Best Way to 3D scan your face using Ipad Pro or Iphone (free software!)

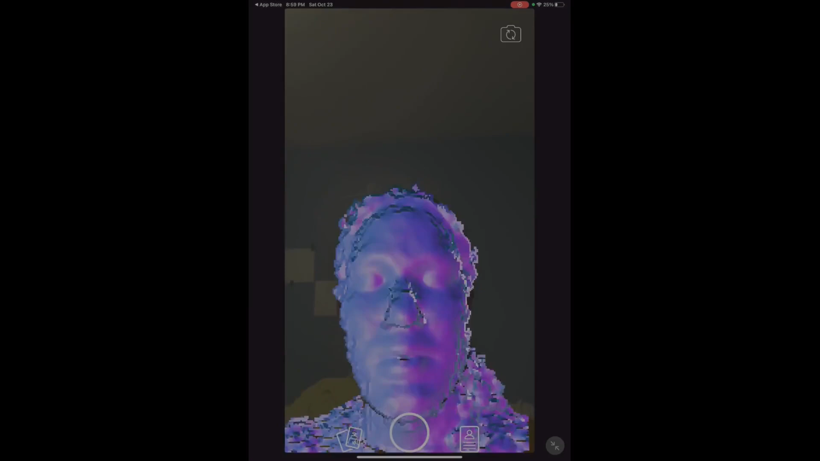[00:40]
I mean not quick movements but you'll see.
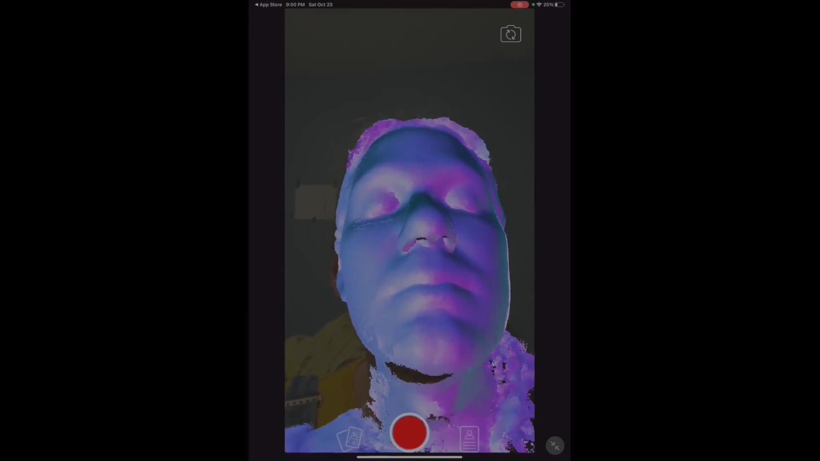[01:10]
Alright, I can kind of evaluate, that looks pretty good.
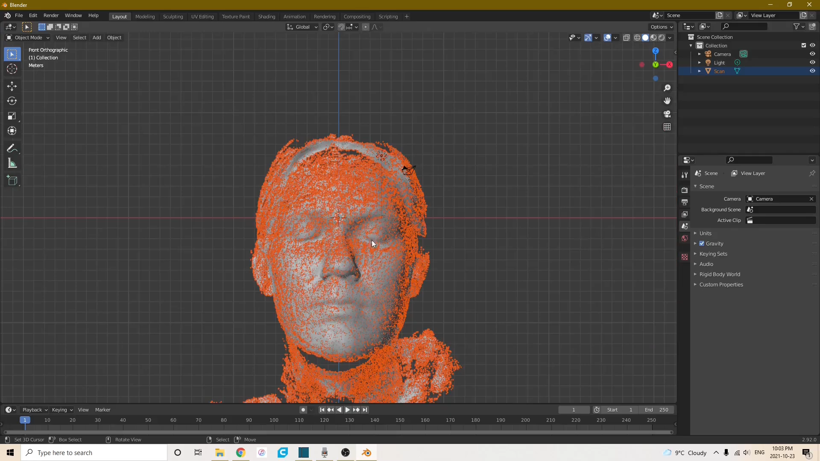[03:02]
So if you zoom in the more astute of you
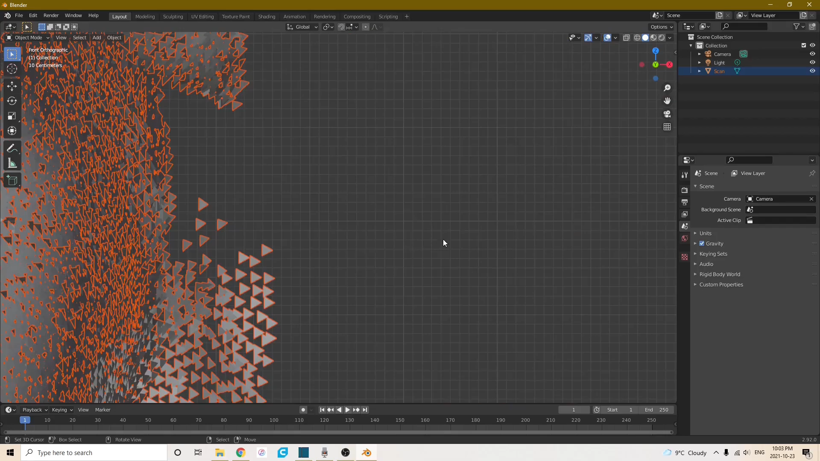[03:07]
will notice that it is just made up of a whole lot of faces which is not ideal
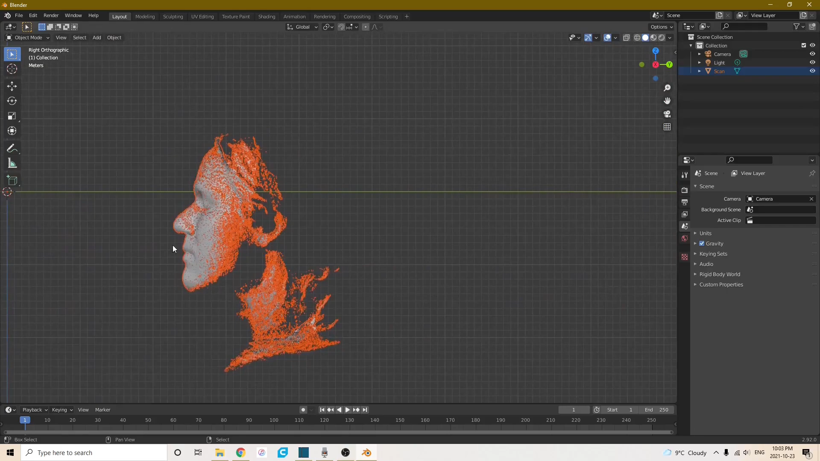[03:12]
if you are trying to a whole much of disconnected faces which isn't ideal if
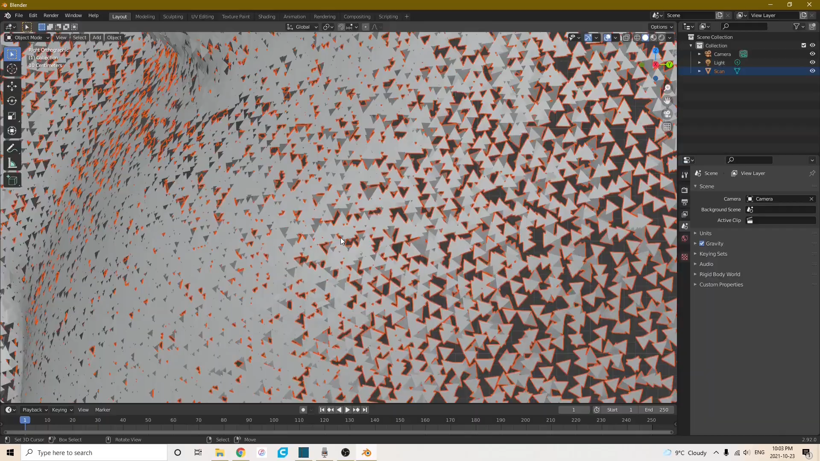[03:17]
you are trying to do pretty much anything with a 3D model.
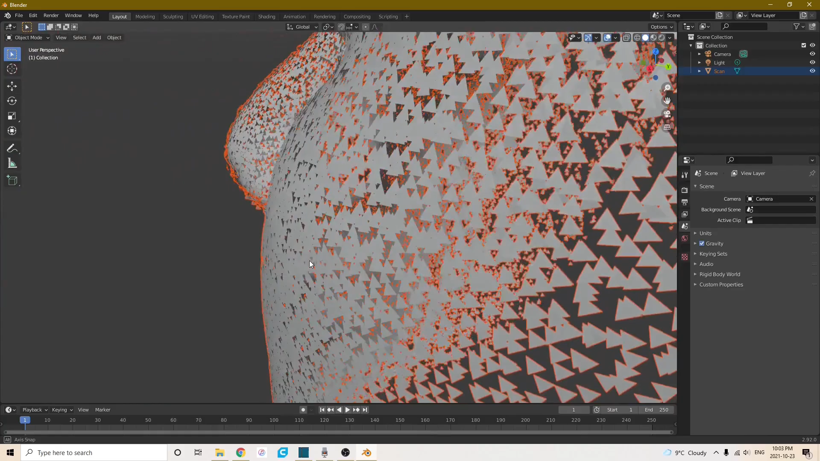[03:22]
It looks a little bit like that one scene from the avengers where they are just disappearing. So what I am going to do is first remesh it in blender and then I am going to
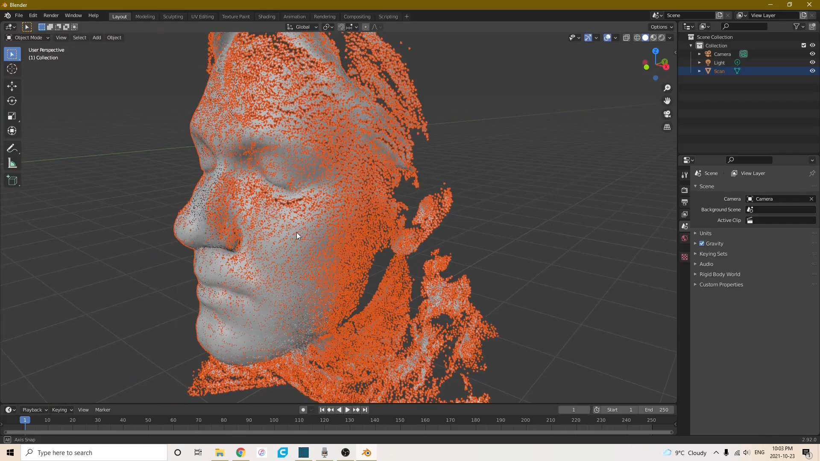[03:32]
use another program called instant meshes to make that mesh even better. So before I remesh it I am just going to enlarge all of these little faces so that they have a little bit more overlap.
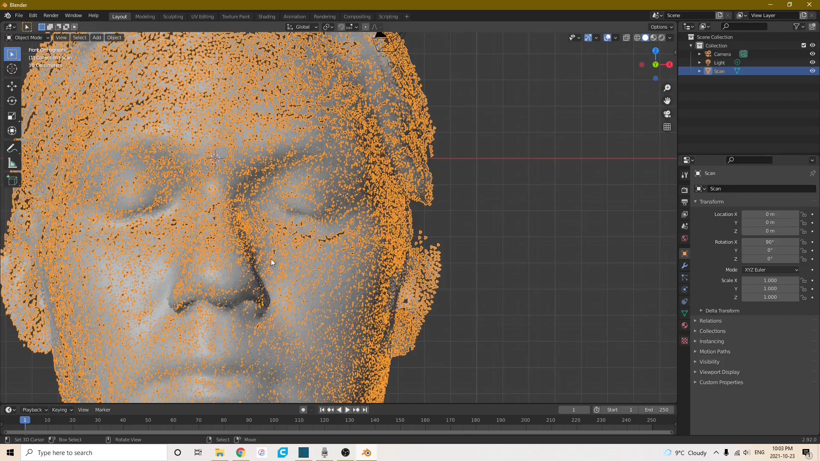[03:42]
So go into edit mode. Everything is selected and we are going to scale up by 1.5. Oops, almost made a blunder there. We are going to change it to individual origins and then we are going to scale it up by 1.5. Enter and then you wait a little bit as your computer struggles because of how many vertexes there are.
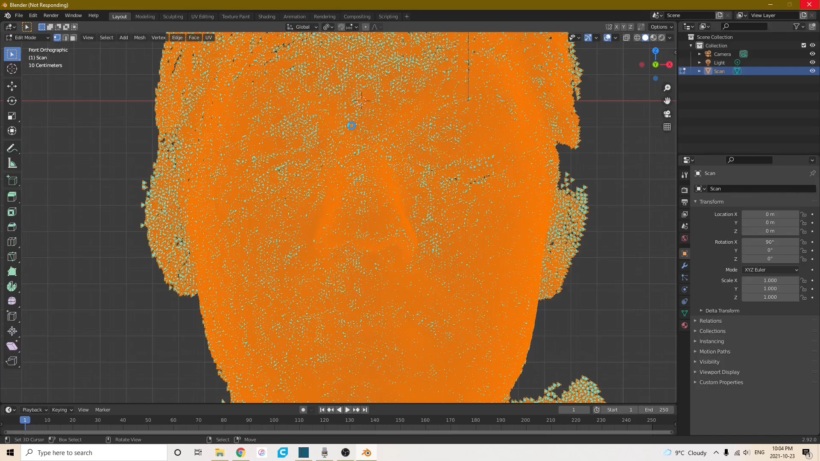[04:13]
And it is not responding. Hey we are back. It finally decided to respond and as you can tell it is a lot denser and more of what we are looking for.
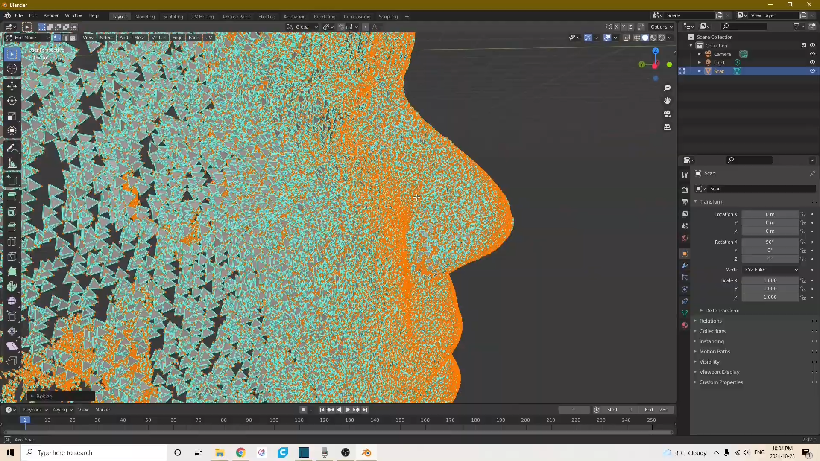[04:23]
So we are going to hop out of edit mode and we are going to go into the modifiers section and add a remesh modifier.
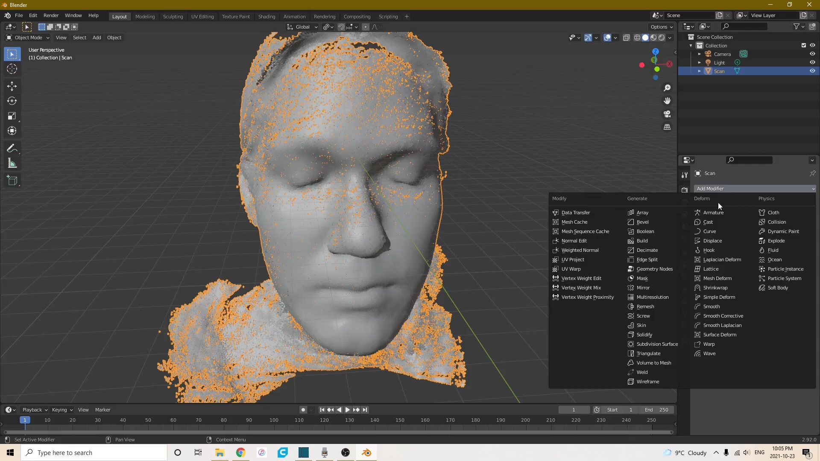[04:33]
Now there are a whole bunch of different sections or options that you can play with.
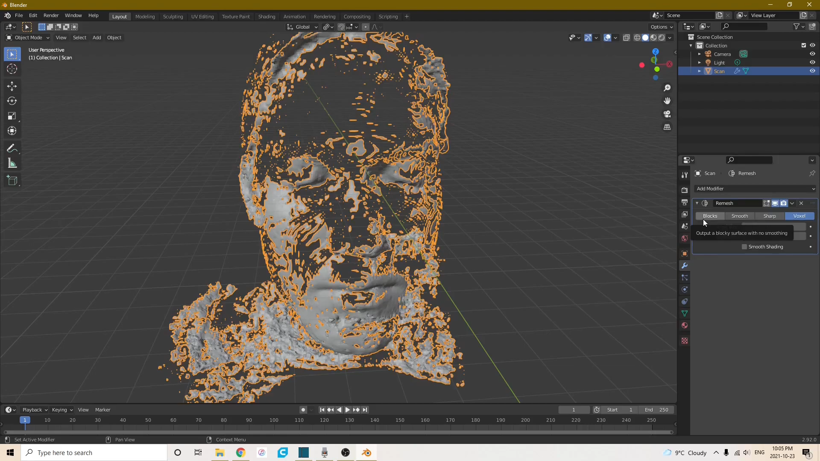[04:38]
So you know if you are feeling more minecrafty you can use blocks.
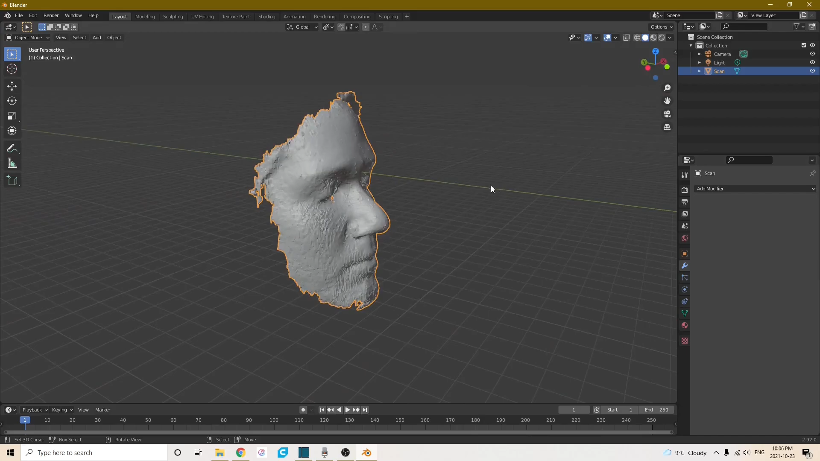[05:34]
And before I export it to go into instant meshes let's just take a look at all of these just absolutely crunchy geometry. This is not ideal if you are wanting to do anything with this mesh.
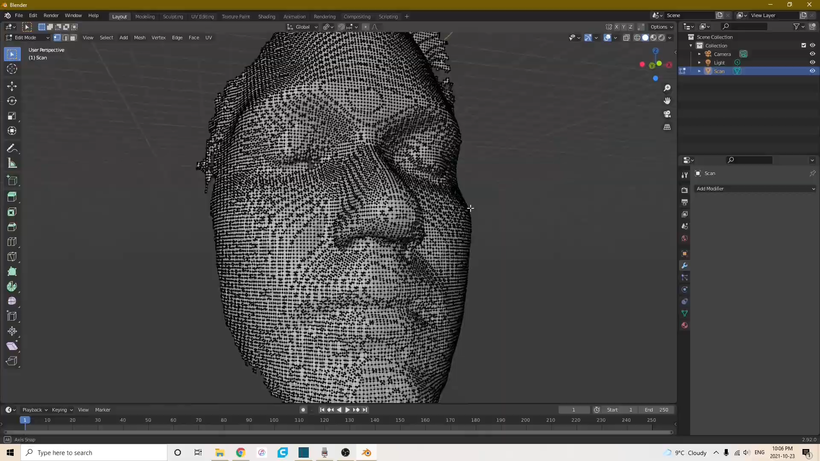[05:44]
So take a good look. This is before. And let's get to that after.